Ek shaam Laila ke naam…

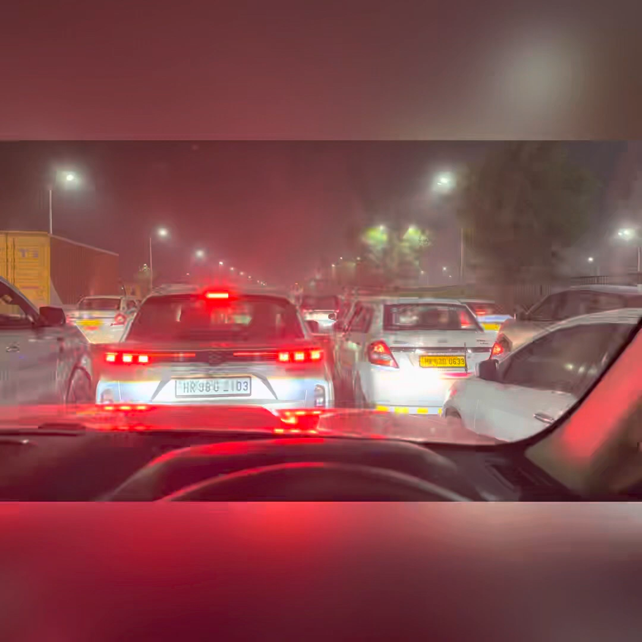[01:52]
हेलो है। सो गाइस हम लोग देखो जाम में फंसे हुए हैं फुल ऑन। अभी तो महिपालपुर भी नहीं आया और ये फुल ऑन जाम है यहाँ पे। हाँ पर जाम बहुत तेज। सो अभी दिखा रहा है 9:22 ETA। देखते हैं 9:22 पे पहुंचते हैं नहीं पहुंचते।